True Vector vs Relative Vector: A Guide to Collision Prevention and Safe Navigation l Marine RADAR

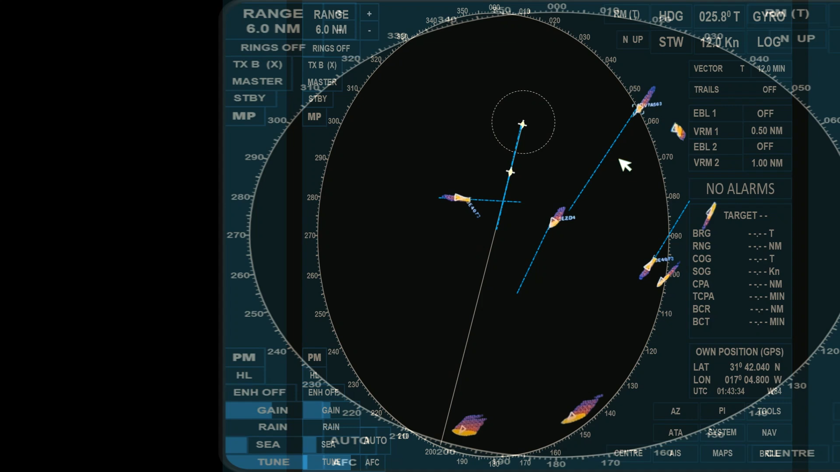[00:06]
In this video, we'll look at the vectors displayed on the radar's PPI. Vectors are crucial tools for understanding the movement of our ship and other vessels. They show the direction and speed of targets relative to own ship, depending on how the radar is set, either to true or relative vector, and whether it's sea or ground stabilized, we can get a different perspective on how vessels and objects are moving, which helps with safe navigation and collision avoidance.
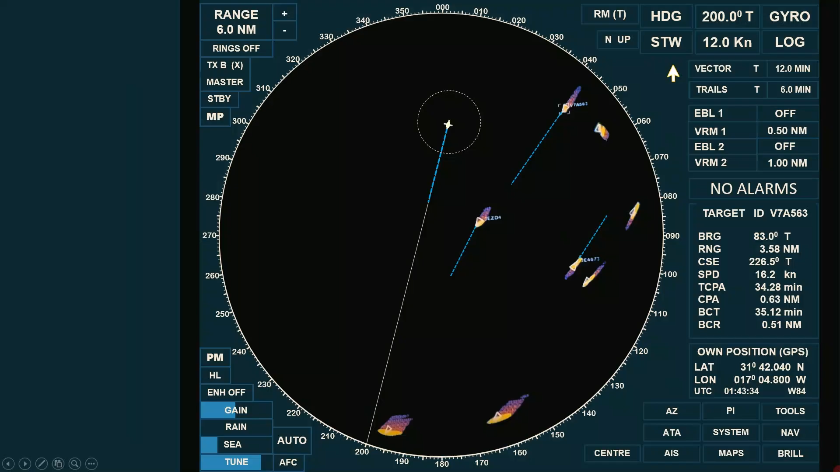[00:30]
Looking at the radar screen, you'll notice multiple moving targets. Since we'll be using the radar for collision avoidance, it should be set to sea stabilized mode. If you're not familiar with the difference between ground and sea stabilized modes, I've made a separate video on this topic, kindly check the link in the description for more details. The dashed lines you see on the radar display for both own ship and acquired targets are called vectors.
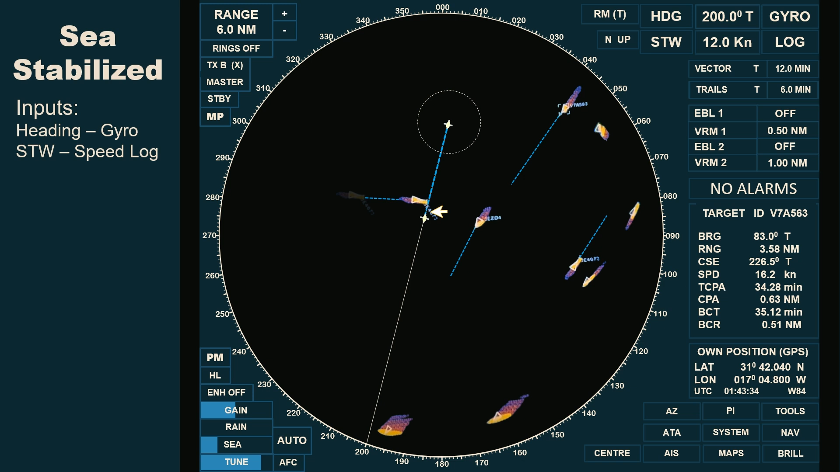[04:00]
In this situation, always monitor the target's closest point of approach, CPA, if a close quarter situation exists. To better understand the true movement of all acquired targets displayed on our radar, let's compare their movement on the chart. Remember that our radar is set to C-stabilized, and is operating in relative motion mode. In relative motion mode, our ship remains stationary on the radar display, while vessels and other stationary targets like landmasses and buoys move relative to own ship's position.
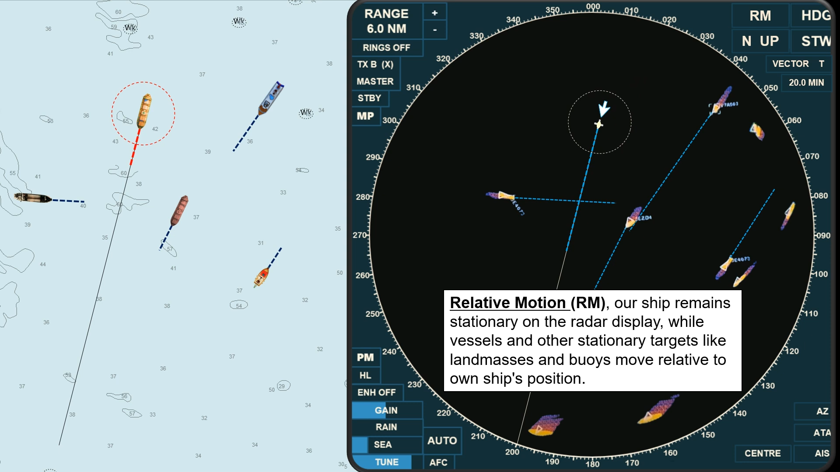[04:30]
This setup is similar when using a radar plotting sheet, where own ship's position is always fixed while other targets are moving. True and relative motion displays are different from true and relative vectors.